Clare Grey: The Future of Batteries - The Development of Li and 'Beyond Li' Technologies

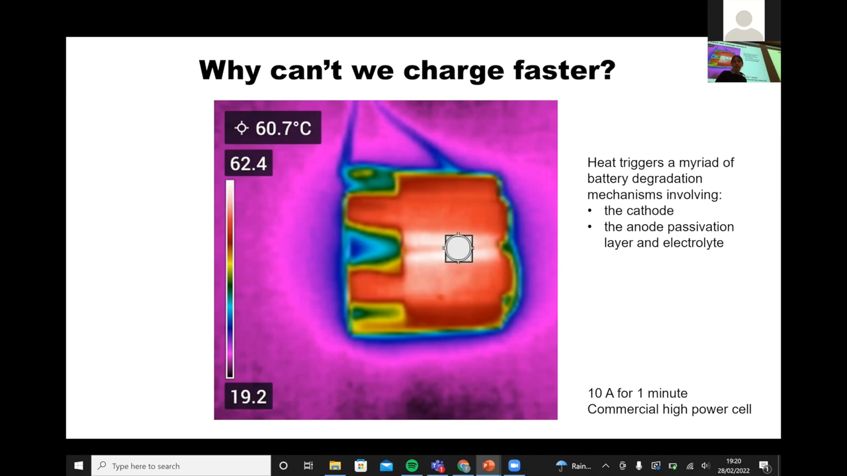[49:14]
On screen: spot 60.7°C
And the critical thing of 60 degrees is that's where the SEI starts to degrade. And so everything goes wrong. The passivation goes wrong. The cathode starts to degrade. And so that's what limits it. There's another reason why you can't charge faster. And that's associated with dendrite formation.